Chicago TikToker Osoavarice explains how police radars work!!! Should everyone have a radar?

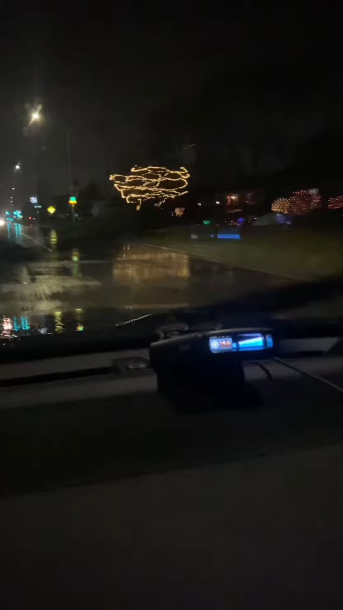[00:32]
it make my radar go off but if it would have said ka band i would have known it was the police for sure but polices be having k